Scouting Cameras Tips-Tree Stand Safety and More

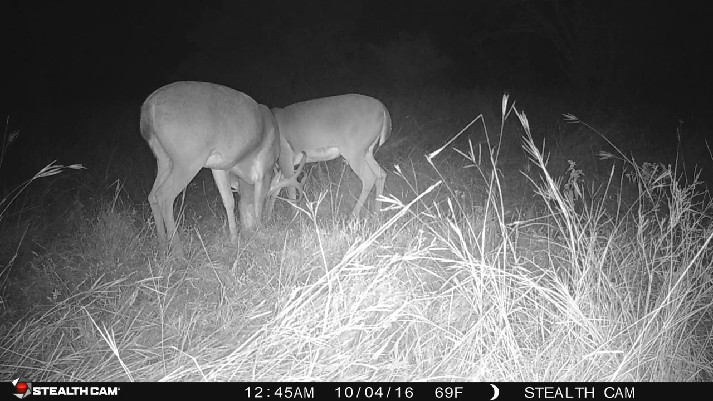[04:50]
In addition, you can set up Matrix Advanced Blur Reduction, so you're no longer getting those fuzzy, out-of-focus photos we all despise. The camera also comes with video and photo settings, allowing you to capture the best images for your needs.